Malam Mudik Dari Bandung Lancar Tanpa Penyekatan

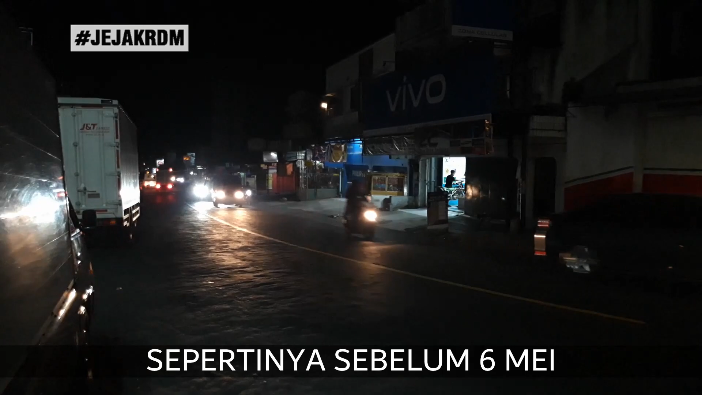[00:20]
Mau yang ternyata memang pada berangkat malam sebelum tanggal 6.